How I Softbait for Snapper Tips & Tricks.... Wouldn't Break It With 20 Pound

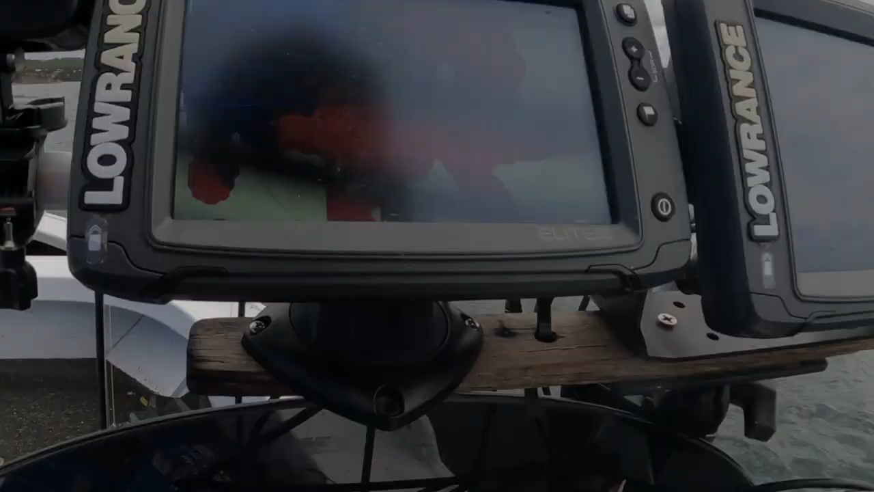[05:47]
some snaps with some plastics back around here
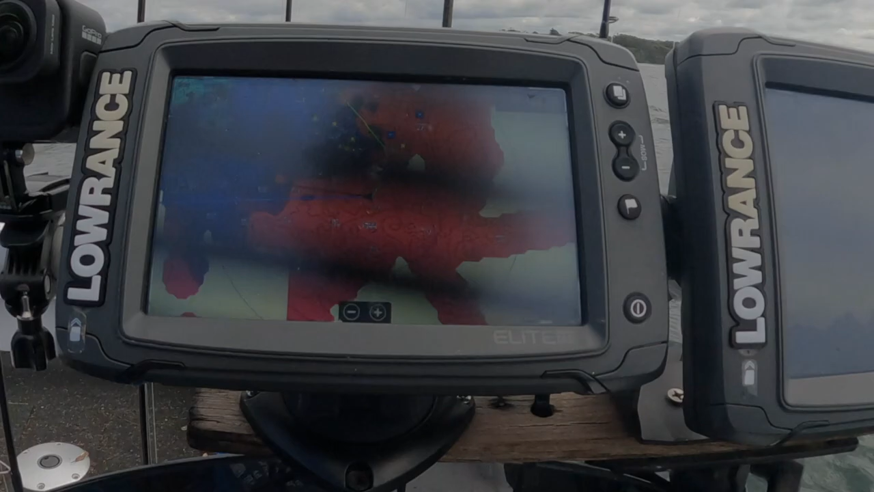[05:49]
you can see these star marks here that's that little section of roof that i'm trying to fish it's
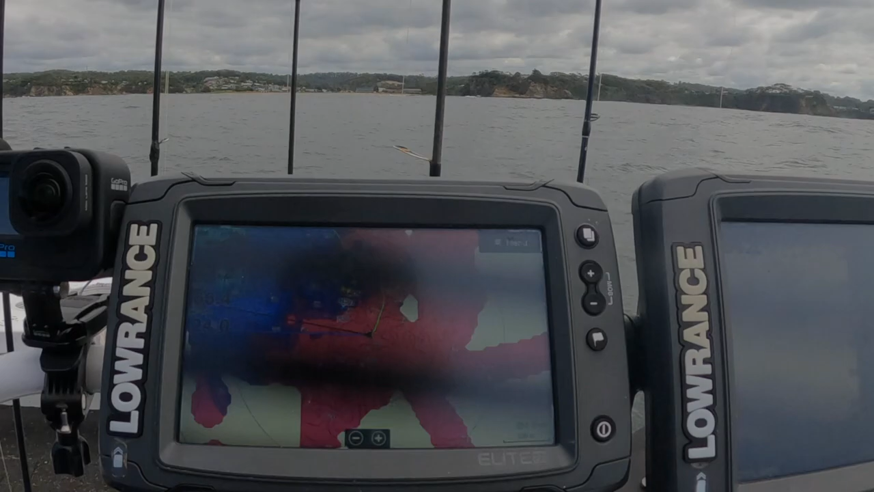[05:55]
um generally pretty good fishing here i do like this spot this is my new go-to spot rather than where we were before um
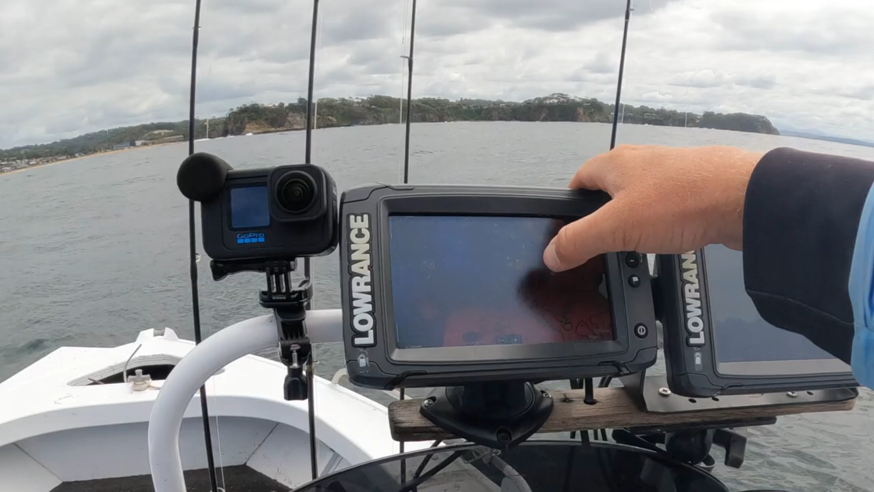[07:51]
um realistically i would have wanted to be you know another 50 meters over this way drifting in through there but like i said a few bit of bait and a few marks coming across the sounder
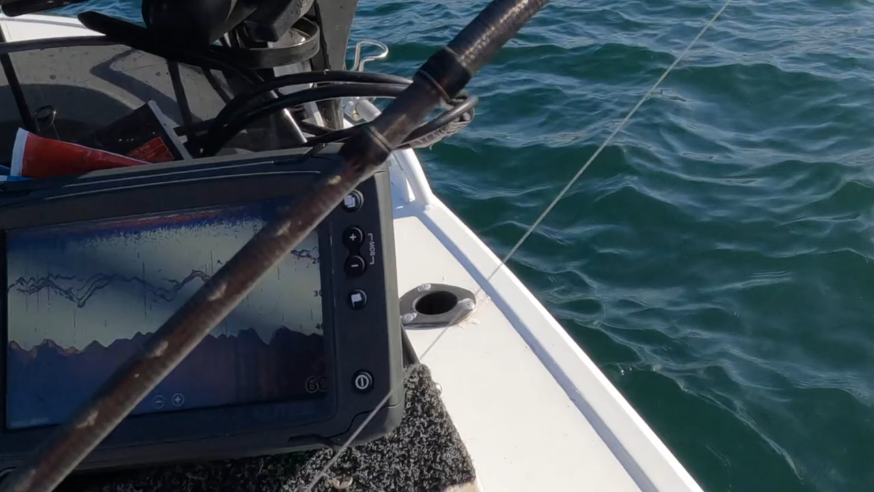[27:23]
on the sander you can see in front of me oh god just there these are rat kings
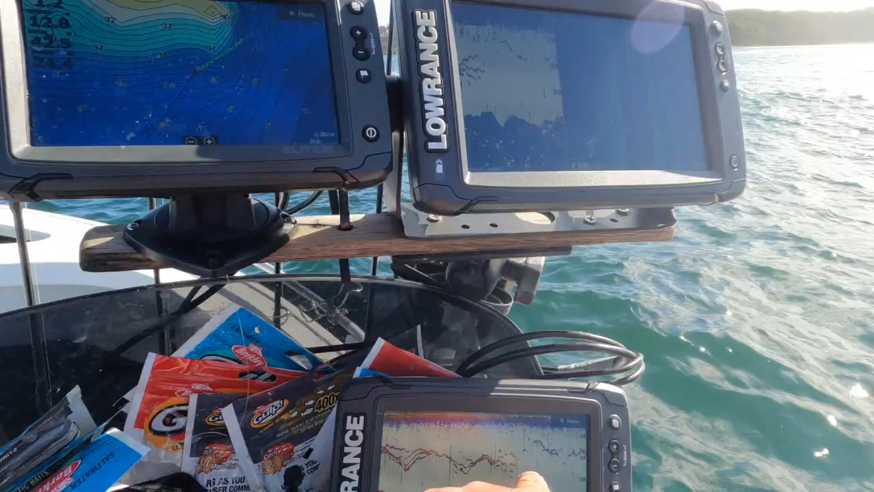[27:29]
coming through under the boat they're not big enough to take that big slimy that's one of those reasons that i like using big slimies and big yackas it just stops those rats from eating them you come across a school of rats and you've got little live baits